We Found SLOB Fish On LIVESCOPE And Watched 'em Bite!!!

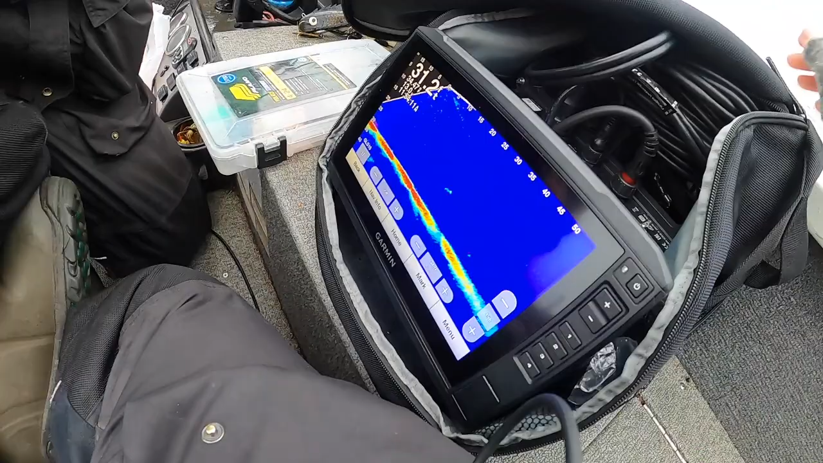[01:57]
There's two of them. Look at that. There's some one. There's two of them. Oh, that other one.
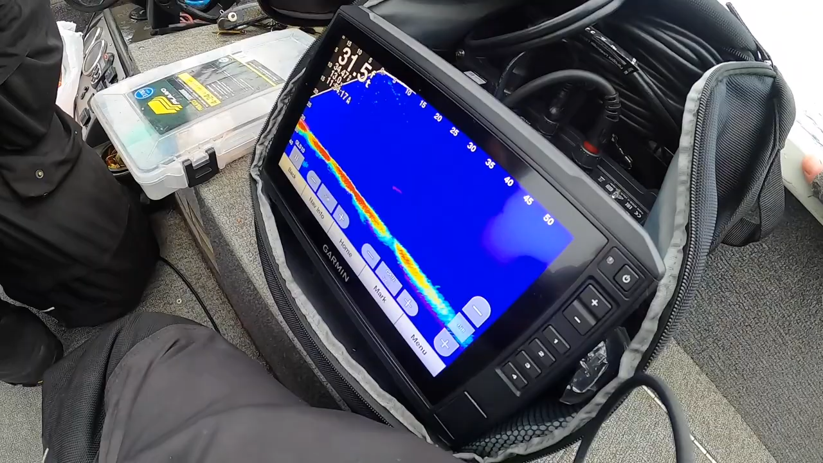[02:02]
Yeah, she just sank down, but that's a big one, dude. That's a big one. She's on it, too.
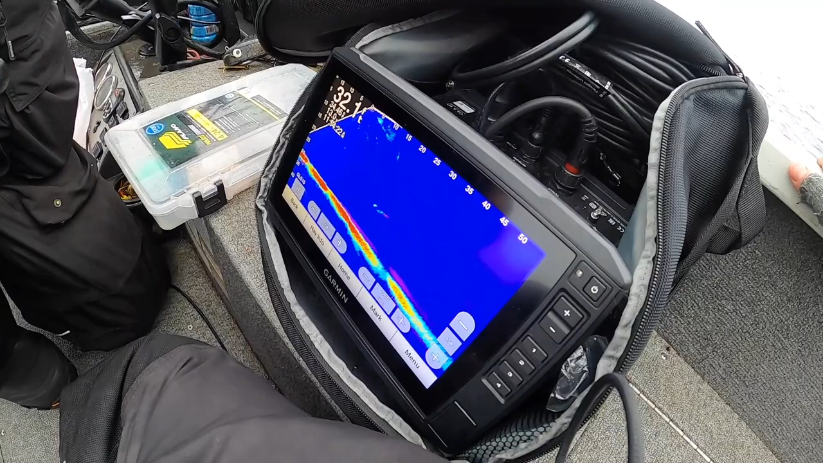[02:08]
Oh my gosh, she's
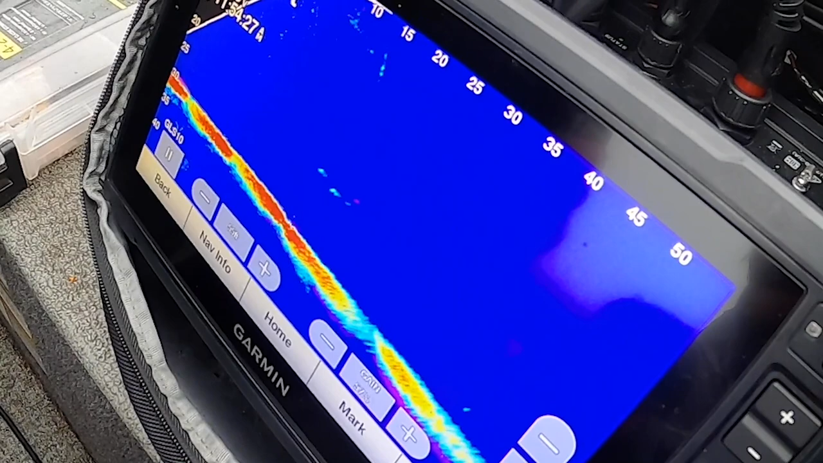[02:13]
standing up.
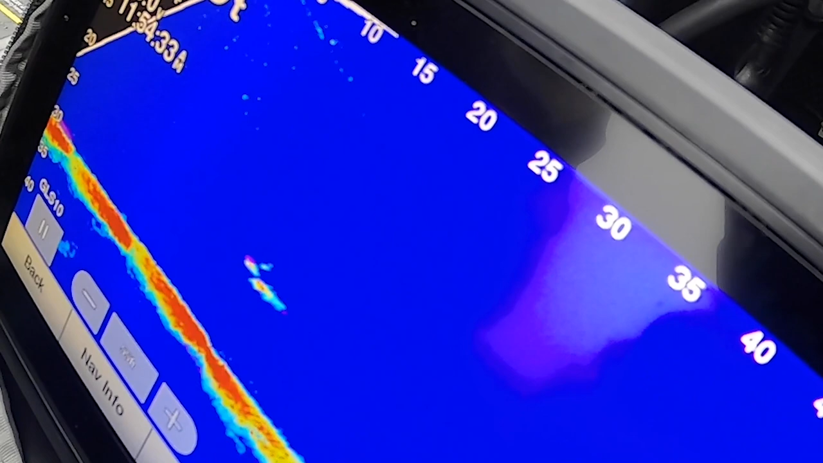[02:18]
Oh, look at it. It's just sniffing it. That's so sad.
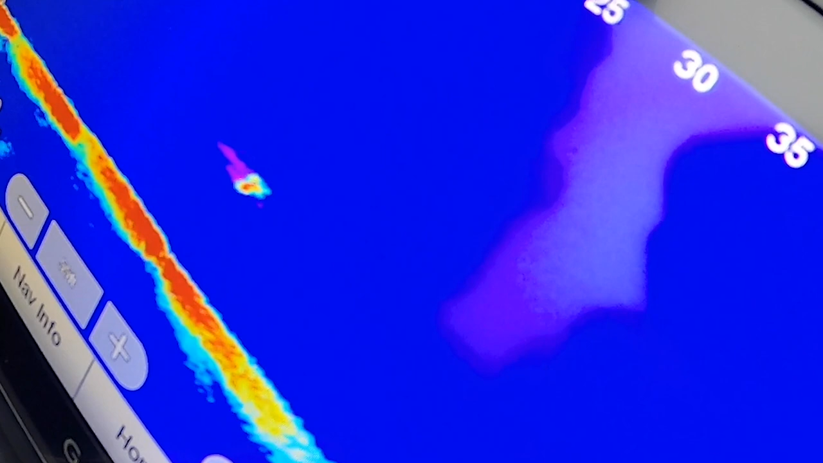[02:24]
Did she grab it? She had it? She turned on it. She's chasing it.
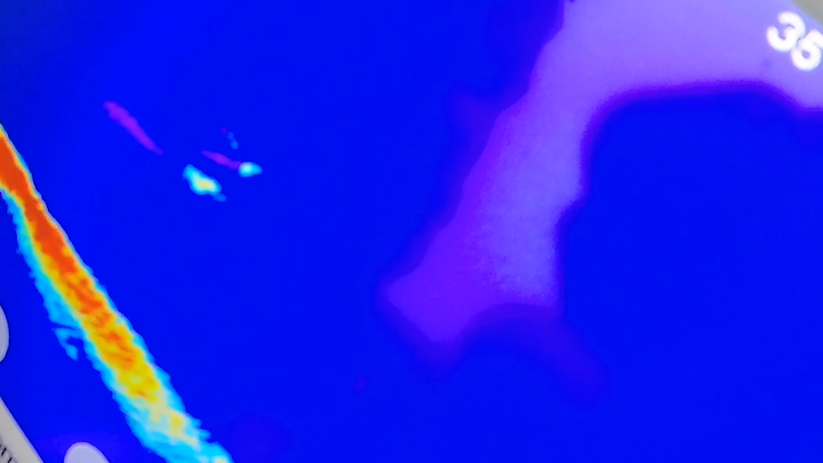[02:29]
Can you see a Dean or am I blocking?
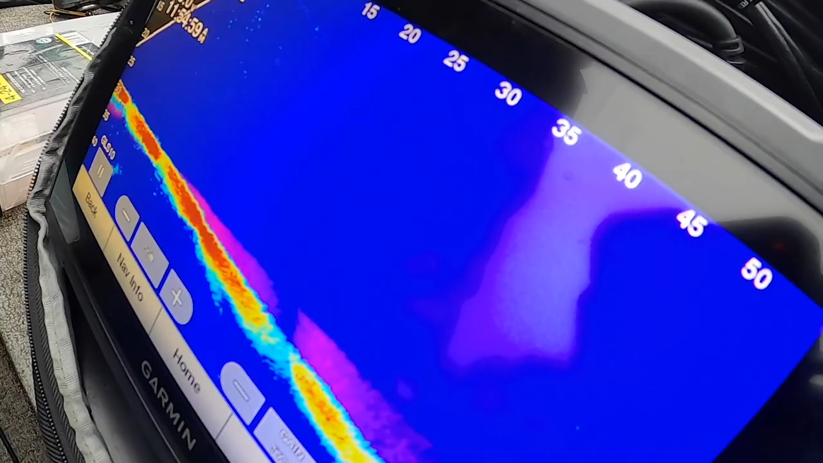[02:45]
Okay, guys, we've got a musky chasing.
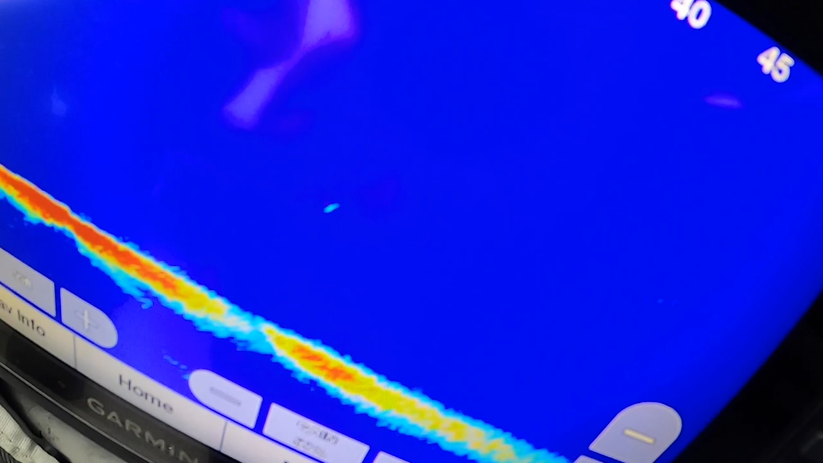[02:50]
Still there. Can we reel it up? Maybe. Yeah, she's, yeah.
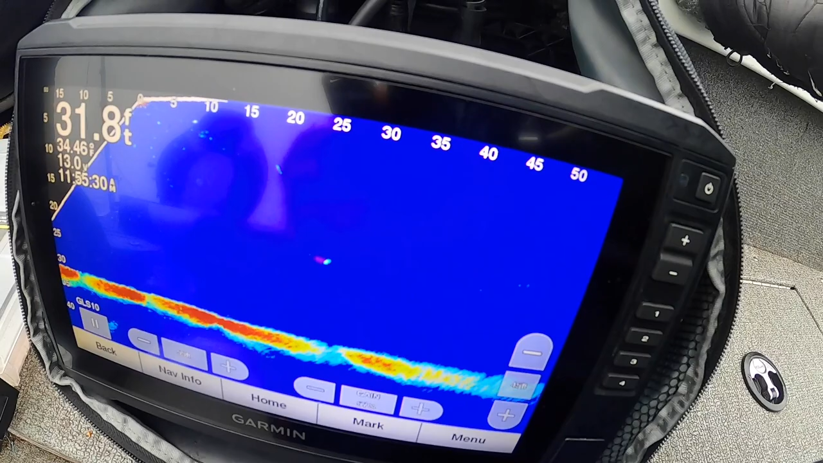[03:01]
On screen: depth 31.8 ft
Oh yeah, she's on it, she's on it. She's got it, she's on it, she's on it.
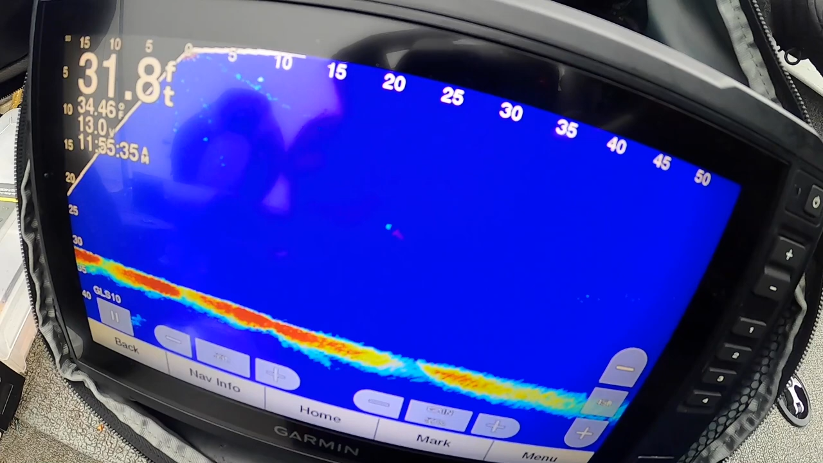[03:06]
On screen: depth 31.8 ft
Oh yeah, she might have just grabbed it. Yep.
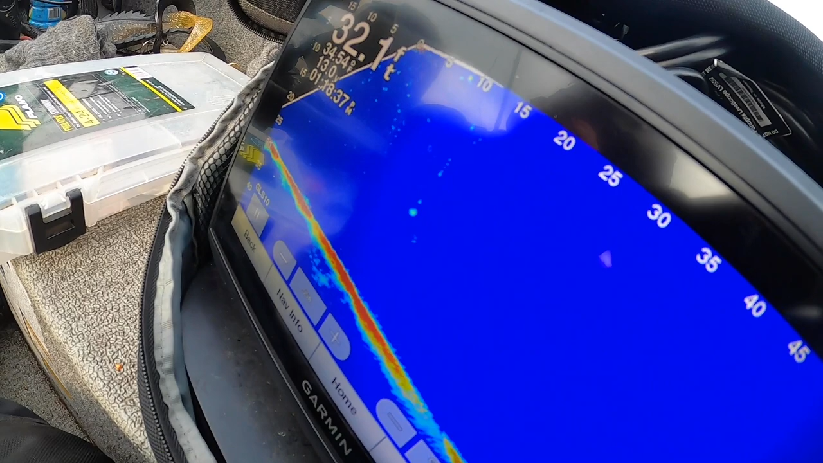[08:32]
There she is. Yep, I saw one sooner.
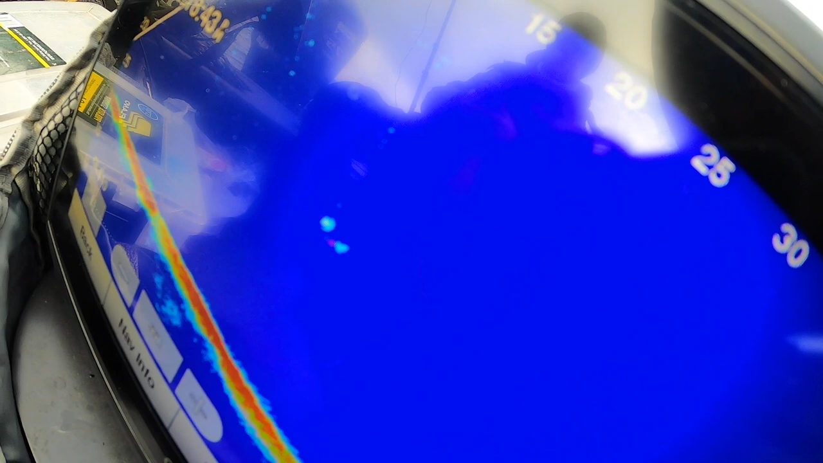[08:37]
She's looking at it. Just do it.
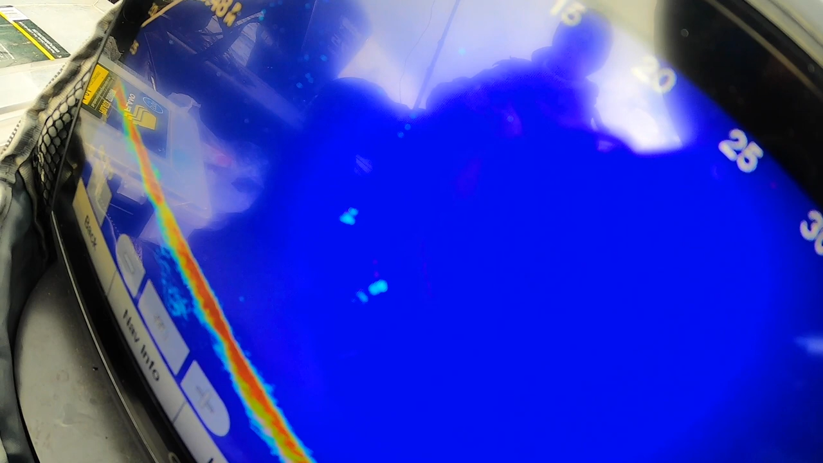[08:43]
Yep, she's swimming down the bottom. Oh, you dirty dog.
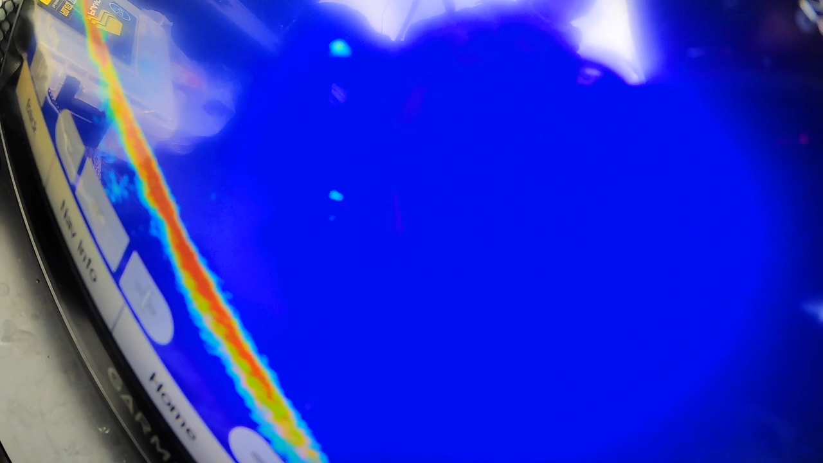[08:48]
Well, this really makes sucker fishing entertaining.